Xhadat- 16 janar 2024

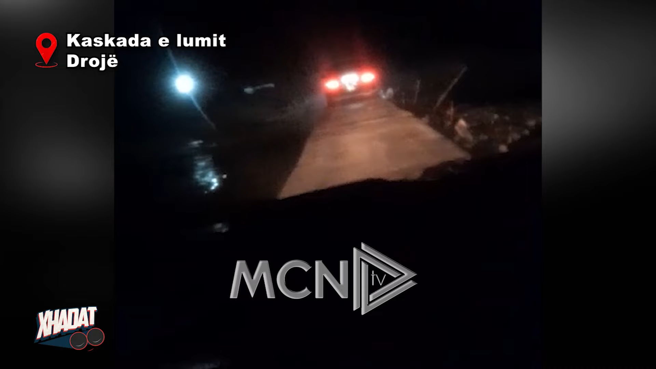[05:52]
E pa se ç'bëhet këtu në Mamurras, në Lumin Droj.